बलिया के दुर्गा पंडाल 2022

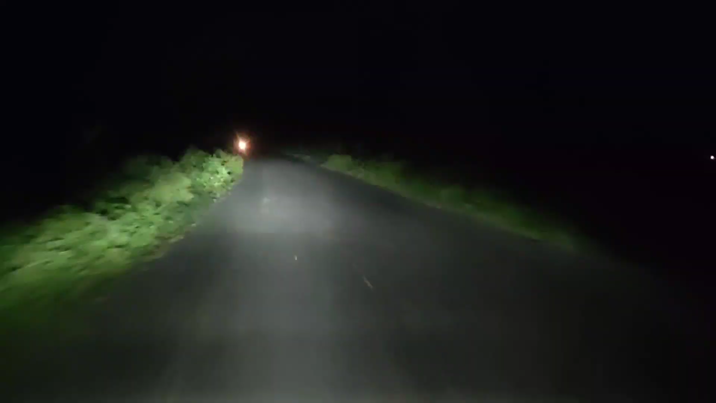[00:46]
बहुत बस यही पंडाल था, आप देखते हैं आगे सुखपुरा में कोई पंडाल मिलता है वो दिखाते हैं आपको।
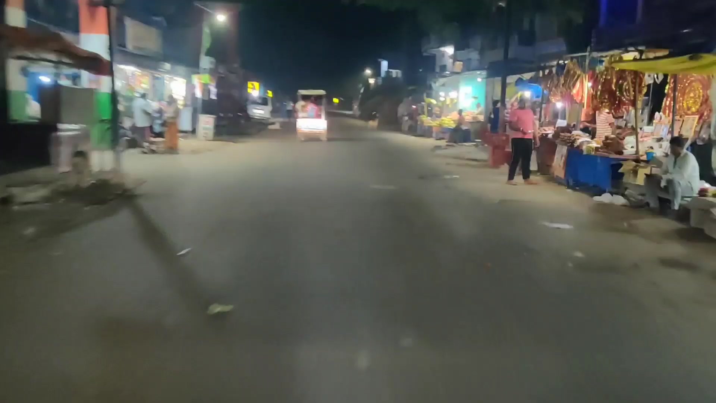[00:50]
तो सुखपुरा के मेन रोड पे हमें कोई ऐसा पंडाल नहीं दिख रहा है जिसका वीडियो बनाए, तो सुखपुरा पार कर रहे हैं और बलिया चलते हैं डायरेक्ट।